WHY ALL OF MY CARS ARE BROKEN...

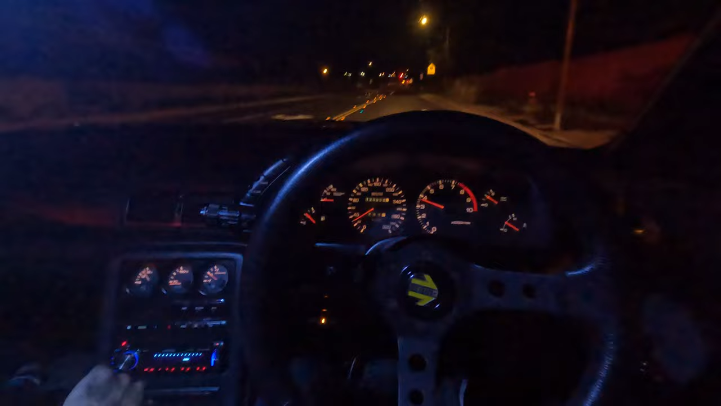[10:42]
Okay. She's pulling. Oh, there she is. There she is. California stop. All right. She seems to be back.
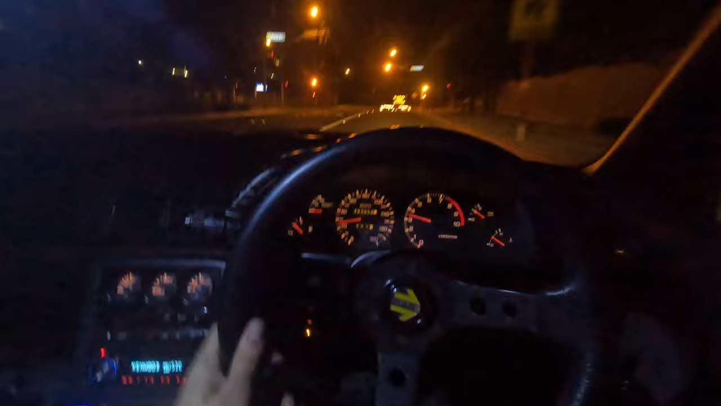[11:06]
Oh, that's how she likes it. All right. Let's see. Let's get a little second to third action. Oh, yeah. Third to fourth. Grandma shift. Oh, yeah. She's happy.